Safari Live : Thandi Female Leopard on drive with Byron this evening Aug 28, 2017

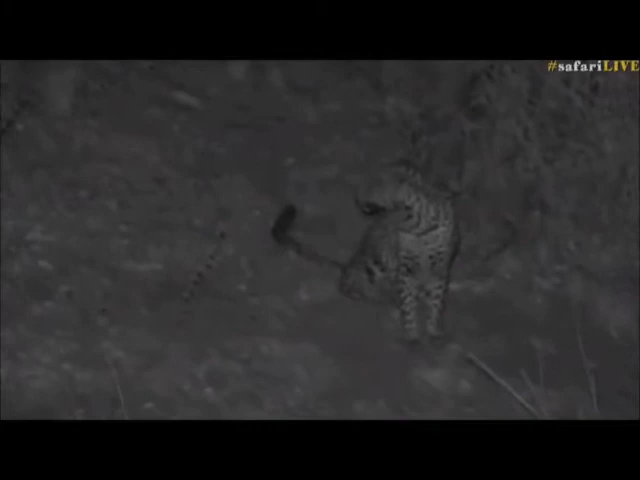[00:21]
Wonderful. Look at that. This looks like a female. I'll try to see. I mean, I have no idea who this is. Isn't that wonderful? Look at that. So from lions listening and then listening to the monkeys alarm calling, I told you.
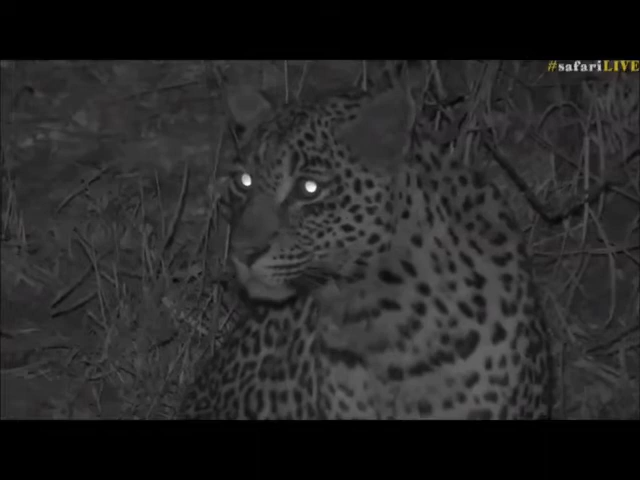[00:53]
I said, I'm not sure if it's a lion or a leopard, possibly a leopard, because we had those lions lying down and those monkeys were alarm calling in a different area. James, you got your last minute spots that you wanted. Hey, what another great drive. This is, we've been very fortunate. This looks like a young female. Is this not, is this, you know, I'm not even going to hazard a guess, in case I get shouted at.
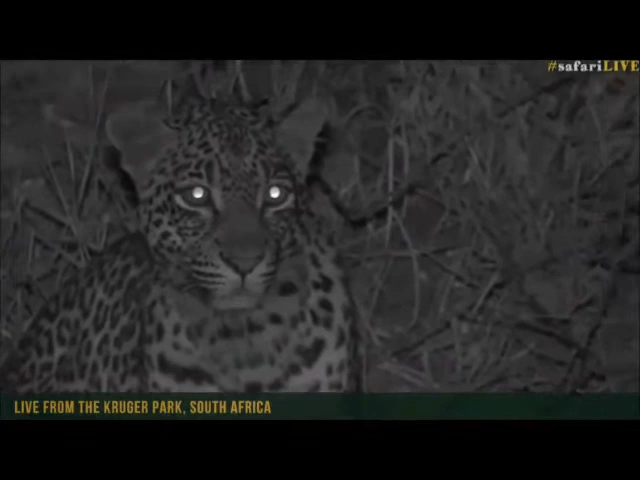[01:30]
Beautiful. Beautiful. You can see her eyes are glowing. Now, we're quite far away and she can't see any light with this infrared on, which is great. So we're not disturbing at all. It's actually so dark at the moment. We're sitting in the dark. I'm just going to turn that light off too. Wow, that is wonderful. It's amazing with this infrared that we're able to see these cats or nocturnal animals so clearly.